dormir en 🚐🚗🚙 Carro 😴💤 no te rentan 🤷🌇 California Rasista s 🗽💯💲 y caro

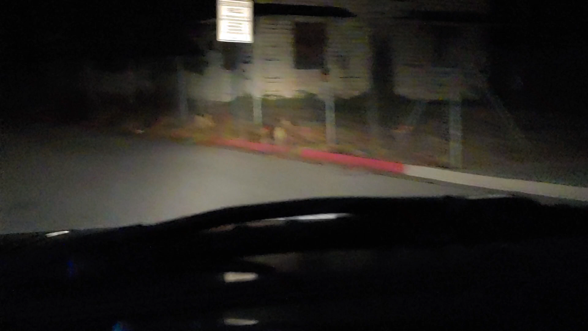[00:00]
aunque las calles están oscuras siempre hay gente mire como está estamos viviendo una situación difícil aquí en américa por falta de hogar así es que
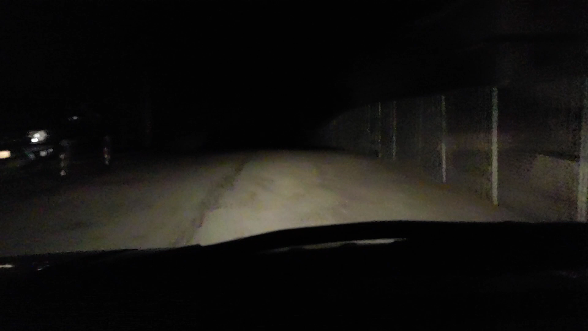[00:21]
pues ahora sí que duermen los carros falta de trabajo entonces que están aquí la orilla la mayoría están durmiendo en sus carros porque las situaciones de que no hay amigos no hay está bien difícil o sea no a todos no a todo les está yendo muy bien la verdad no a todos hay varios aquí varios lugares así que están durmiendo casas de campaña y todo pero no es nada fácil la verdad nada nada fácil animal para que sepan